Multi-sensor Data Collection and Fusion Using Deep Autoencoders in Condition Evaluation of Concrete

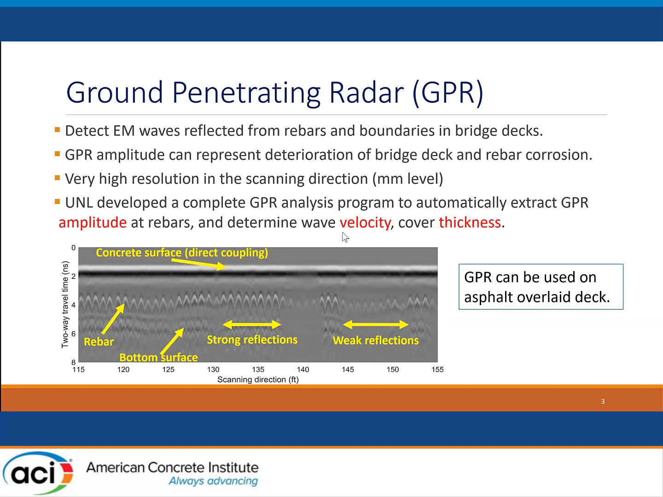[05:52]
We can automatically extract the GPR amplitude at the rebar, and we can also automatically identify rebars, and we can determine both the wave velocity. If we know the wave velocity, and then we measure the time, and then we can accurately determine the concrete cover thickness. So here just shows a raw GPR image, and this is the process of the image. The entire GPR analysis includes the multiple steps. So first we need to correct the image and identify the zero time.
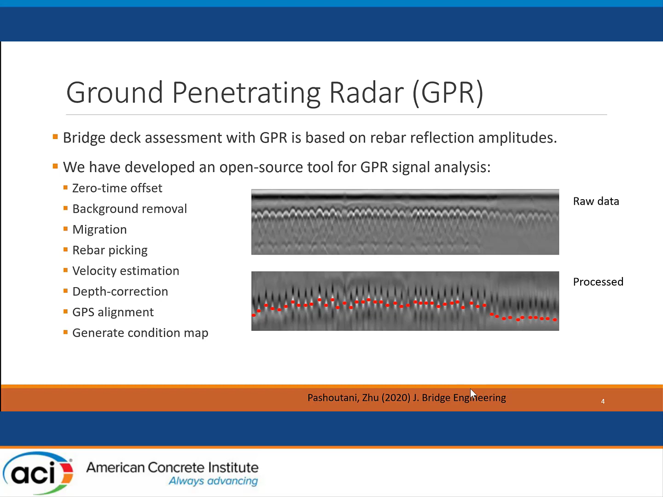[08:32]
And then we can align the data with the GPS location and then can generate a 2D map based on the GPR data. So this is a GPR. The entire detailed process has been published in the ASCE Journal for Bridge Engineering. Okay, next, vertical electrical impedance, VEI.
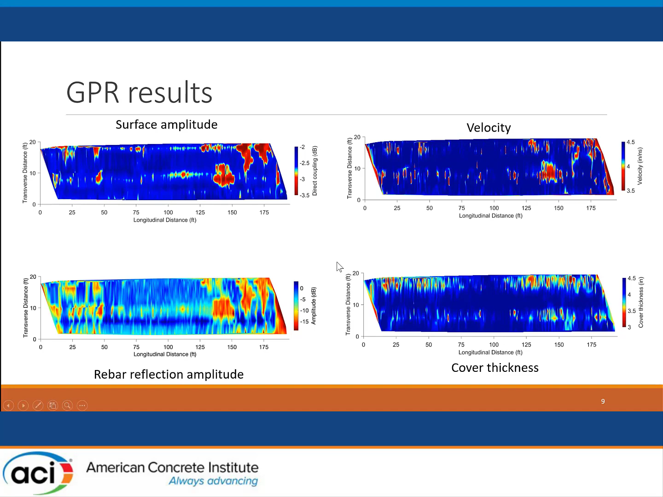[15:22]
Since we find the amplitude contains the most important information, we use the GPR amplitude. And this one shows the rebar, the cover thickness variation. And this is the VEI. So VEI, they did several paths.
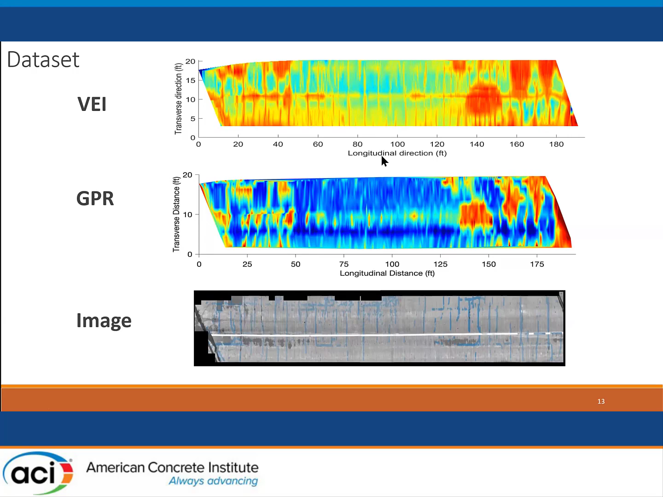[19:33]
see what we can get, see how we can improve the results with the data fusion. So data fusion, we first present the scanning path for GPR and VEI. So blue is VEI and the red for VEI.